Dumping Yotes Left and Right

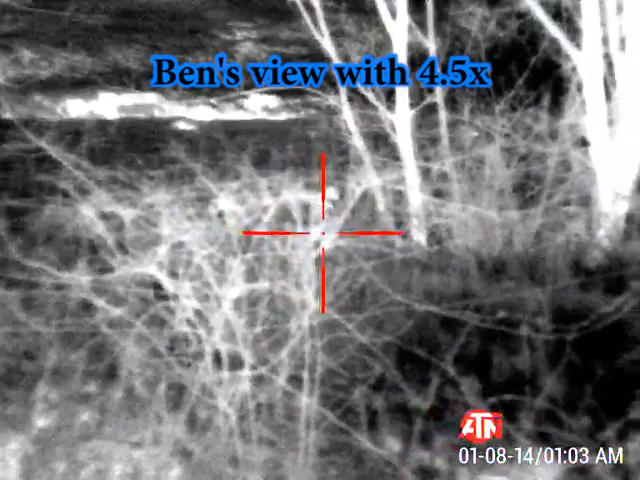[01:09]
Do it, there's a second one coming in. I'm letting him.
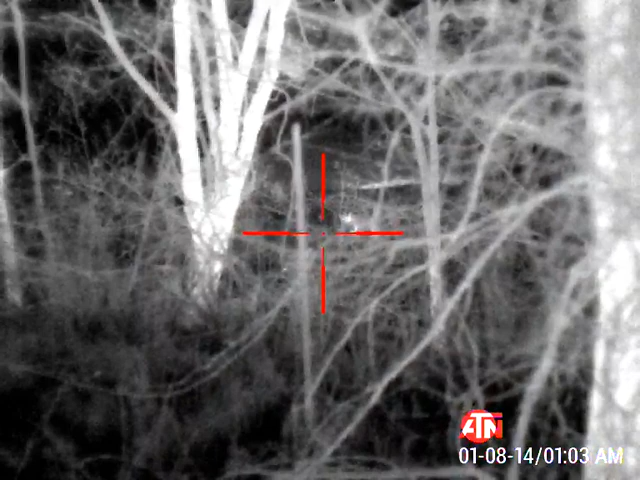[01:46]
I think we're going to have to take him, guys.
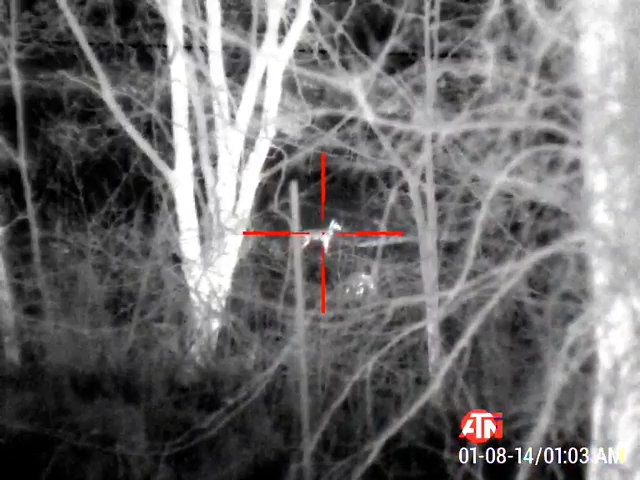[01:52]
Got him. One down. What the hell's going on here?
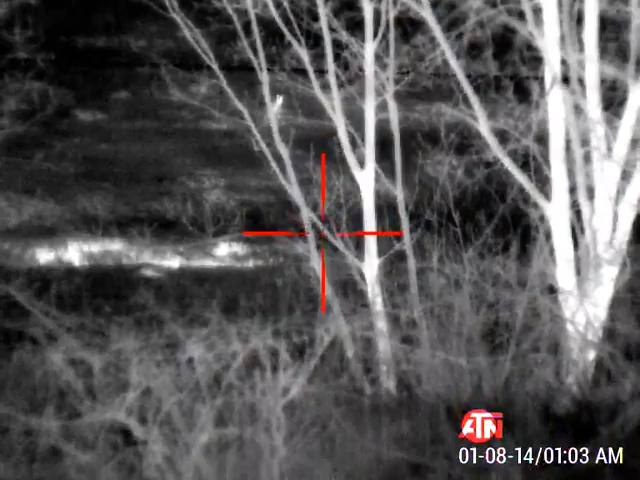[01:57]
Ooh, that was close.
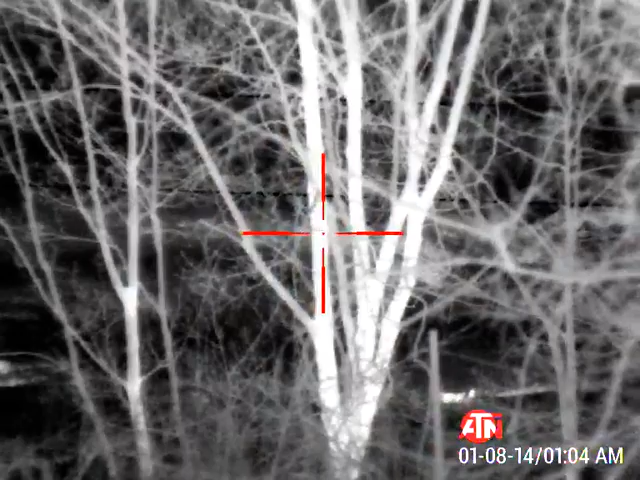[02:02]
I have a shot now. Good shot, Ben.
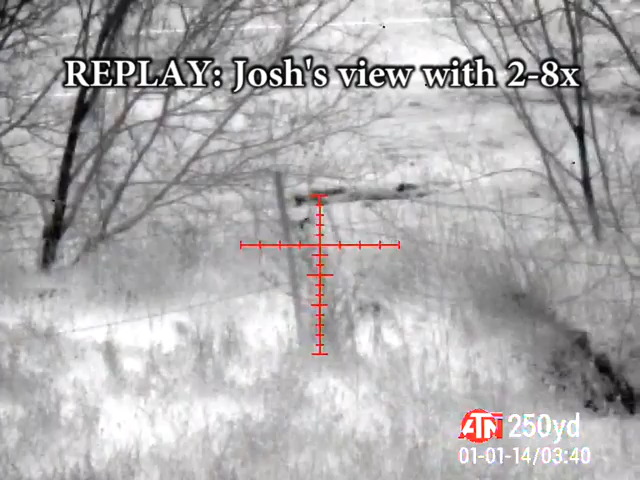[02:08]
Do it, there's a second one coming in.
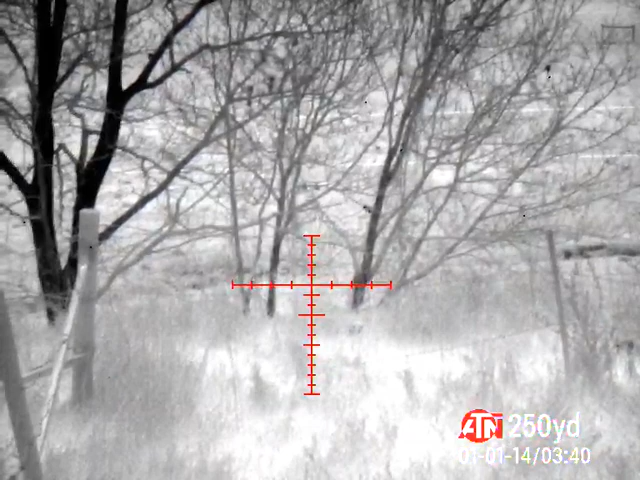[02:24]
Come on. Moving back to the left. I think we're going to have to take him, guys.
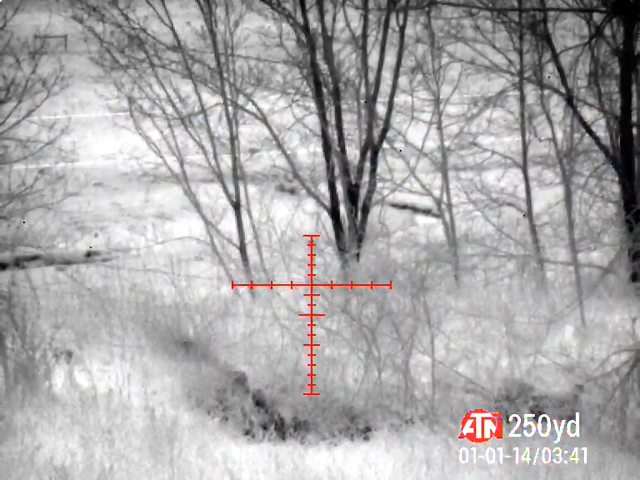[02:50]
Got him. One down. What the hell's going on here?
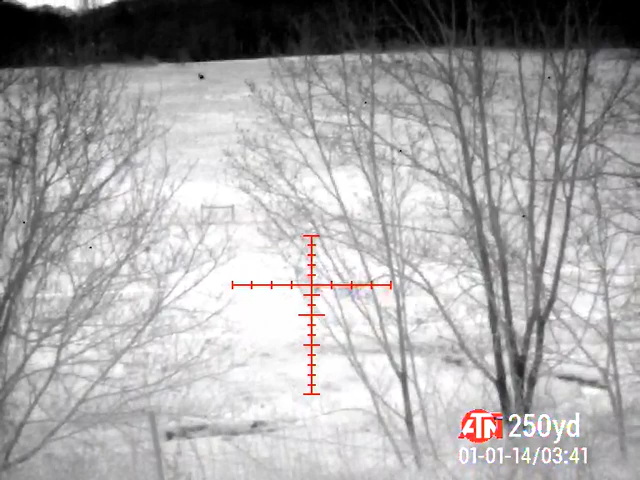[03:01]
Ooh, that was close. I have a shot now. Good shot, Ben. I didn't know we were shooting. He was in opening, so. Yeah.